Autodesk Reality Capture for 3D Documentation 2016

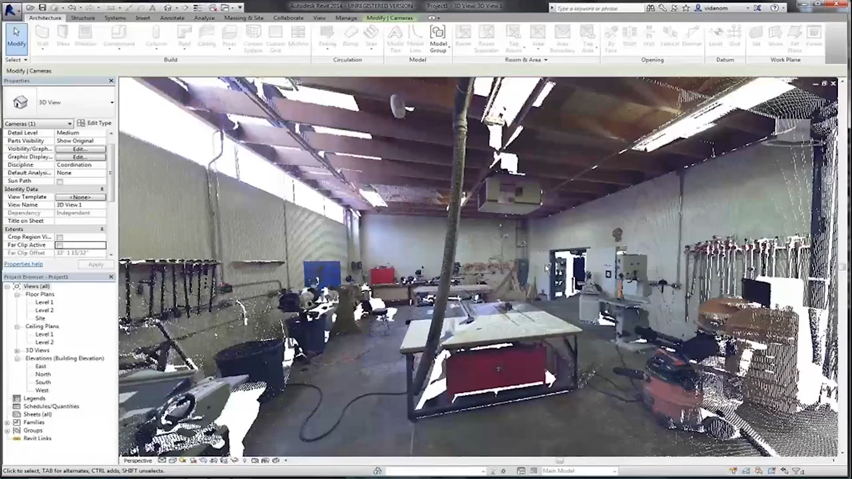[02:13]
So ideally, maybe we start with a scan in this case, and this is an interior scan of a workshop area. You've probably seen this video before, and if you haven't, then, you know, yay, I get to show it to you for the first time. But the value of having the scan data there from the very beginning is that we don't start with a blank slate anymore. There isn't a lot of questions about what exists, and it's only about what we're going to do with the space.
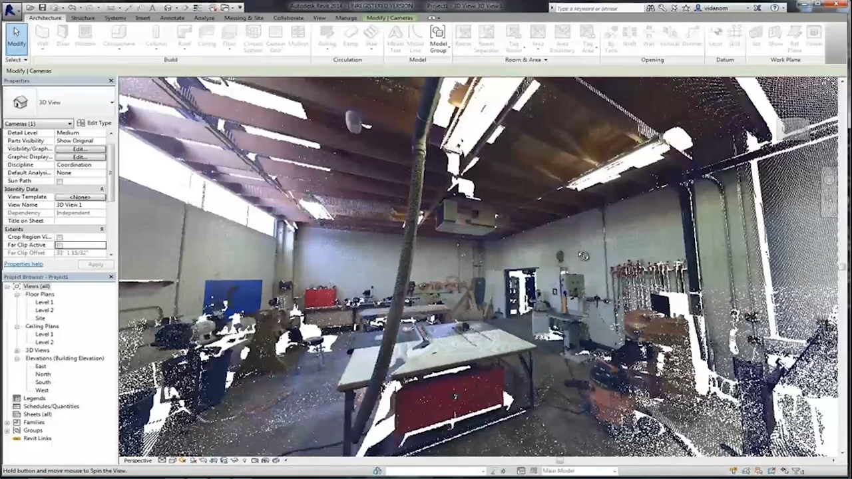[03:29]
The materials, all of the context of that project is right at your fingertips and right there. So I'm just gonna let this video play out and I'll talk over it.
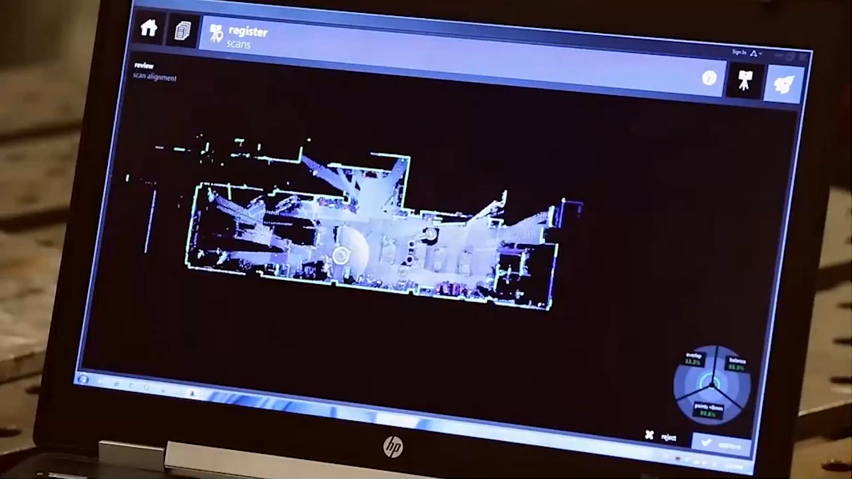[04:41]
I'm going to skip this because I'm going to show you a little bit more about the registration process.
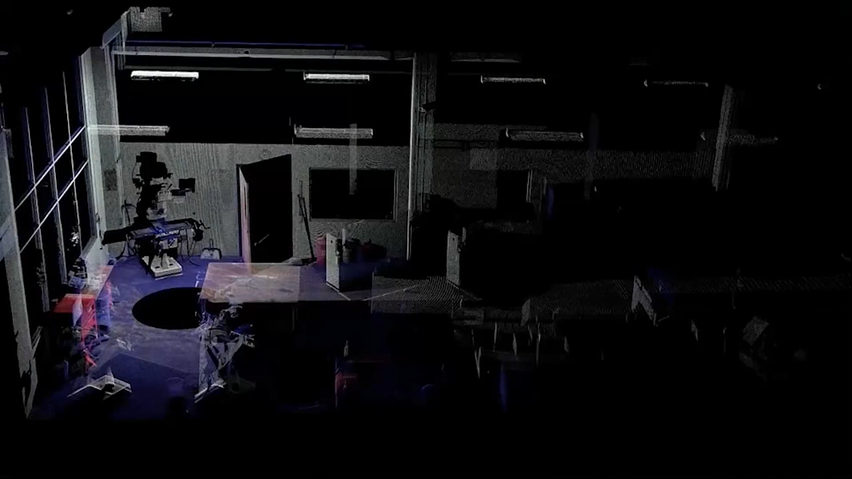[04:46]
But ultimately, you end up with individual scans becoming one large scan and of course,
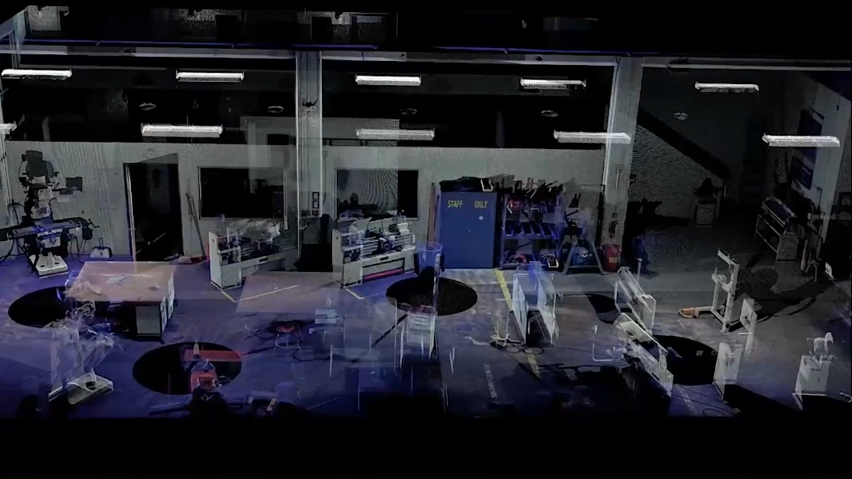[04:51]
becoming a full point cloud that we have control over,
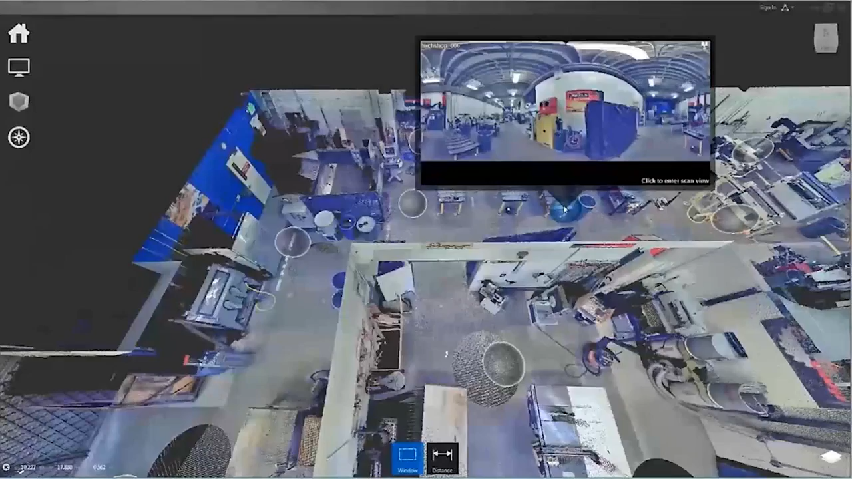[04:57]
not just viewing as an entire point cloud, but also being able to view, as you can see here, from something called RealView.
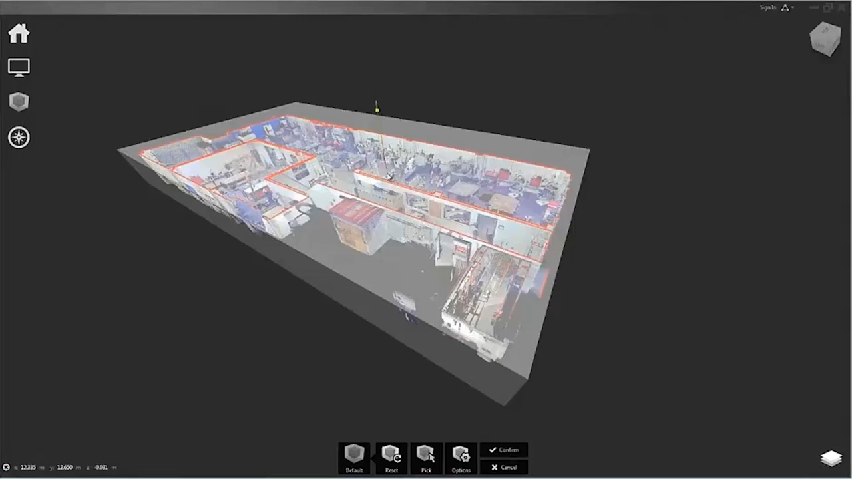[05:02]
We also have the ability to section off this point
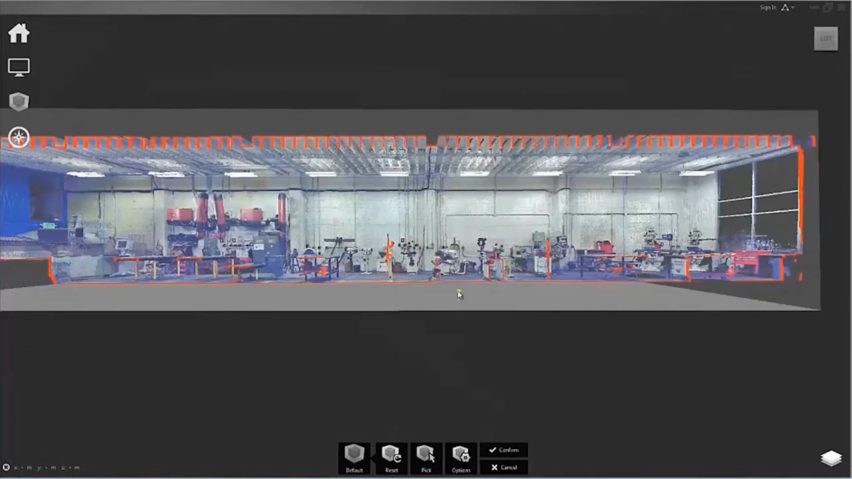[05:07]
cloud and identify planes and objects within the point cloud to help clean it up.
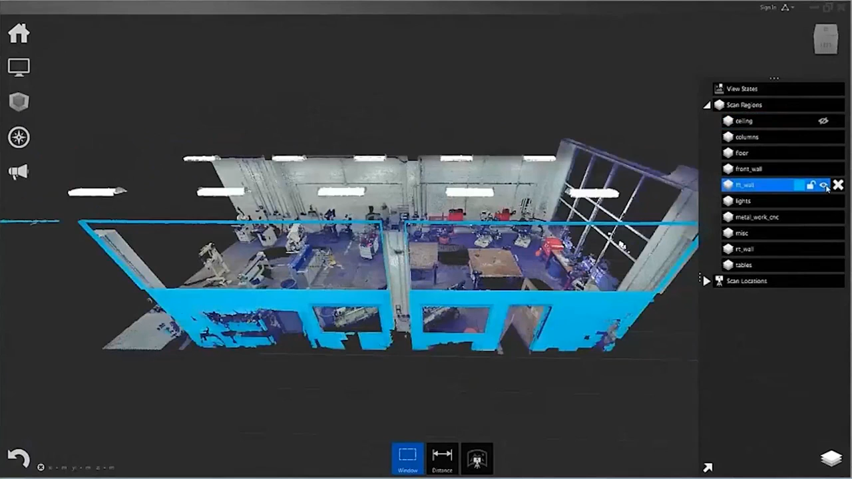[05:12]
And I would call this process the process of object recognition.
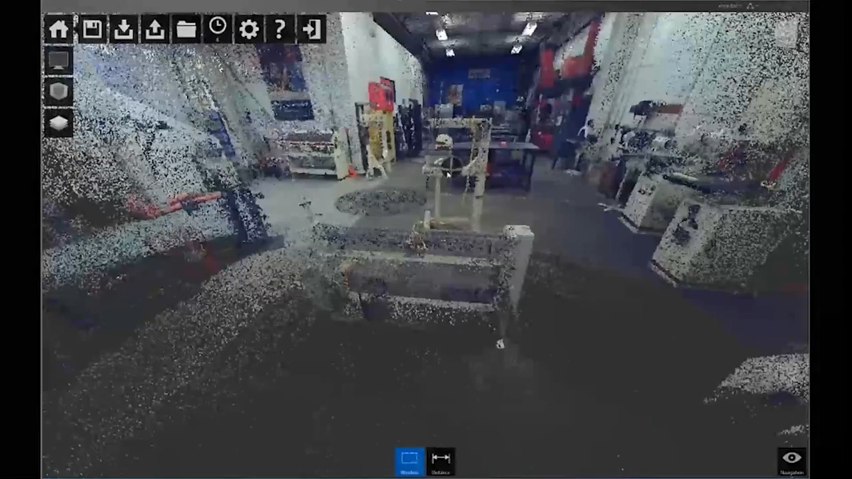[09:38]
is its ability to rapidly clean up a point cloud.
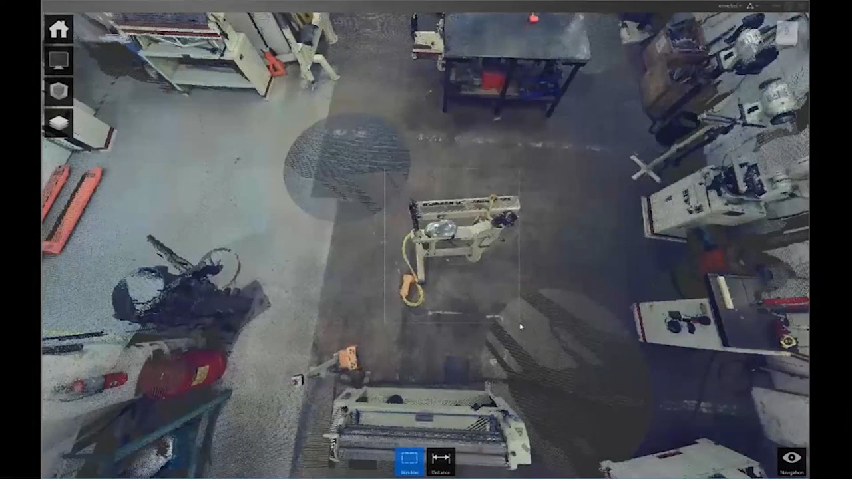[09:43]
So identifying areas, in this case, maybe I want to identify and single out just that piece of machinery.
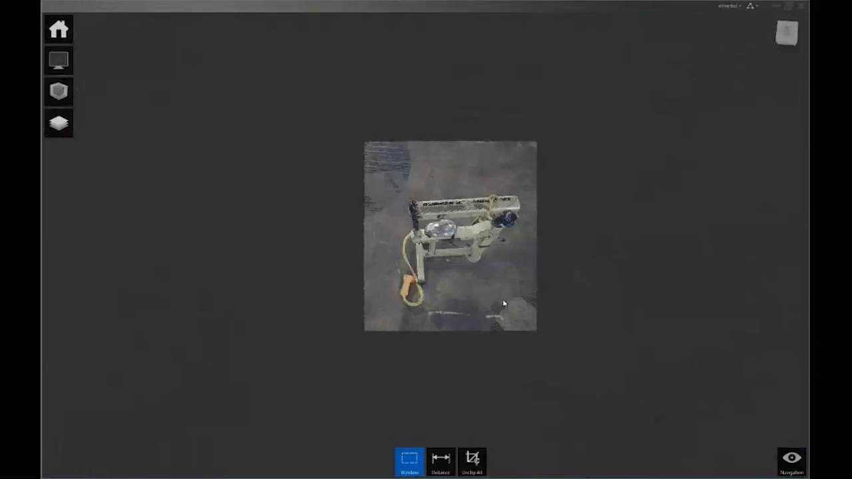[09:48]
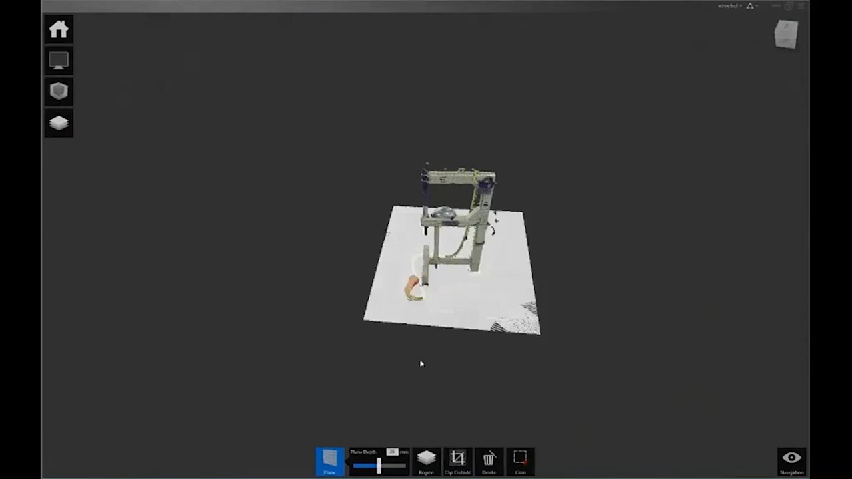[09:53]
Now, it's some sort of hammer, I forget what those things are called, but, you know,
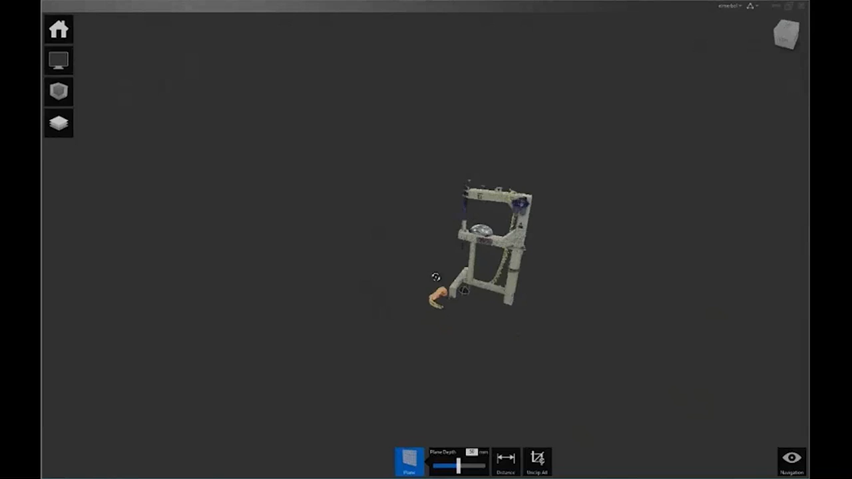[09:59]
I want to identify that machinery And basically, we can put that into these things called groups or regions, or we can just delete the points altogether.
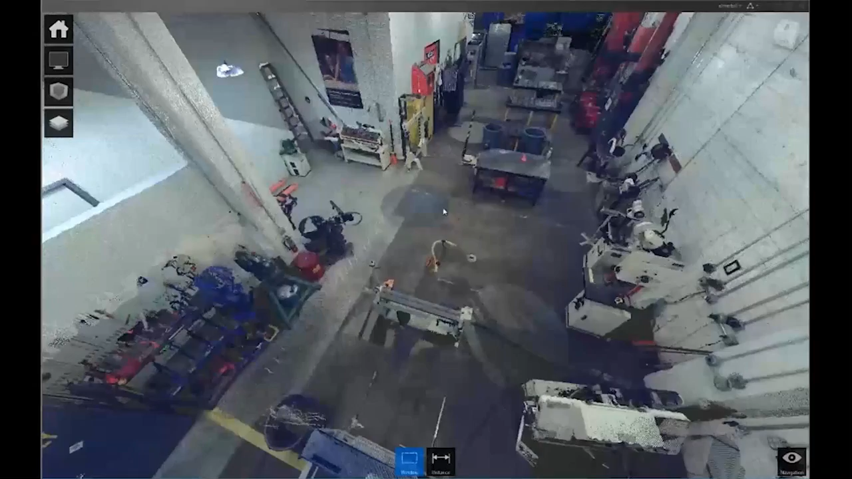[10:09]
You'll notice that when we deleted that altogether, and when we come back,
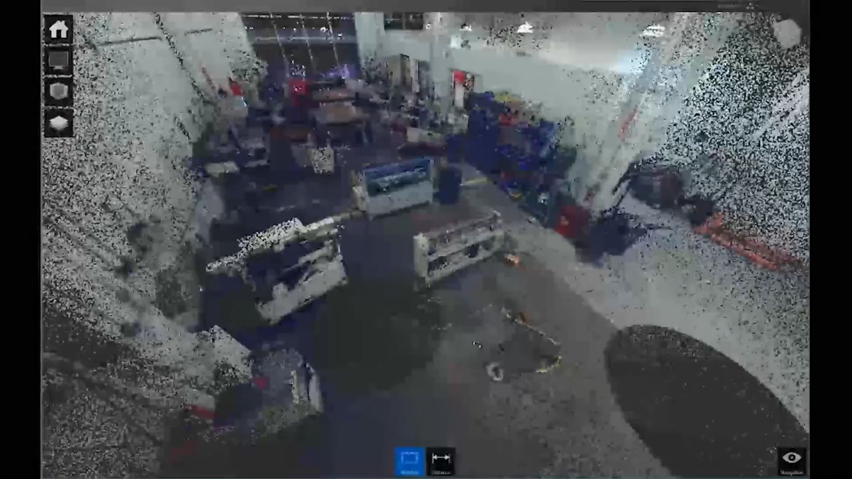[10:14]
now that machinery is gone from the scan and therefore would be gone inside of my Civil 3D or my Revit experience as well.